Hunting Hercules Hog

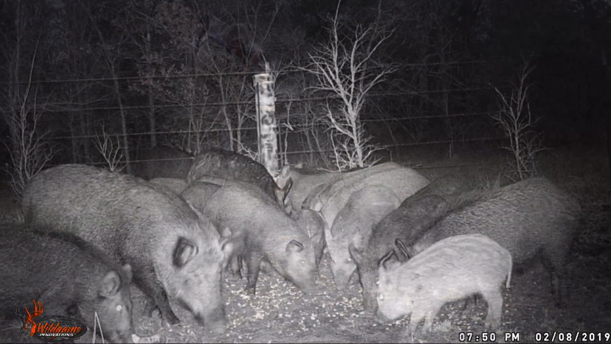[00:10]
And sure enough, we were rewarded with a sounder coming in on the back fence. And then this fella here we're calling Achilles. He's got a hurt foot. He came in, so we were thinking, man, we better get out there and see if we can't get him. So we climbed up in the ladder stand,
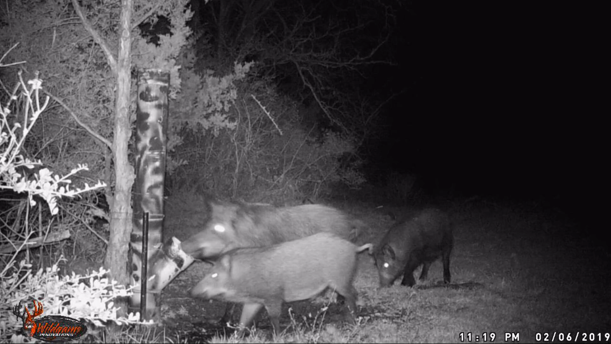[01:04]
They're getting pretty hungry. I guess the acorns are gone rot now. But then we finally saw old Hercules come in. We had seen him before a while back, but he come in and started eating out of the corn pretty early in the evening, so we thought we might be able to get him.
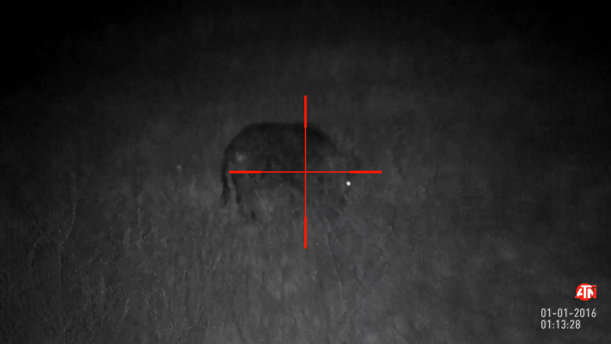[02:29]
And we waited for dark to set in, and sure enough, it wasn't too much longer, he showed up. And he started working his way right down that baseline.
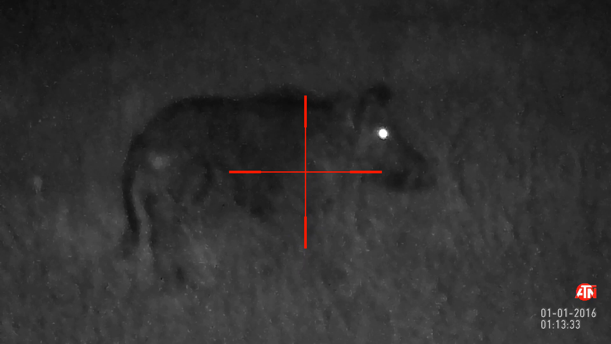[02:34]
We were going to let him get all the way to the catch pen and get in front of the camera,
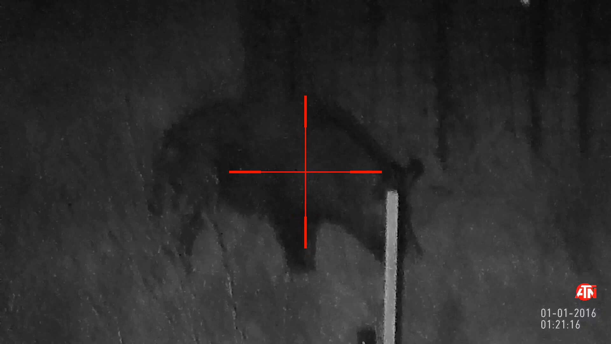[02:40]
but he kind of suddenly got spooky when he looked up and kind of saw that pen was so close to him,
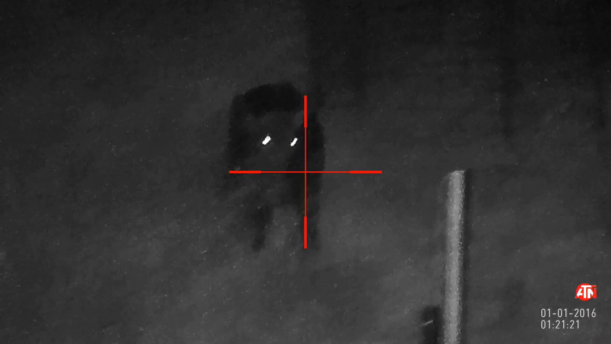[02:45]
and he ran back over into the tall brush. So you'll see what happens.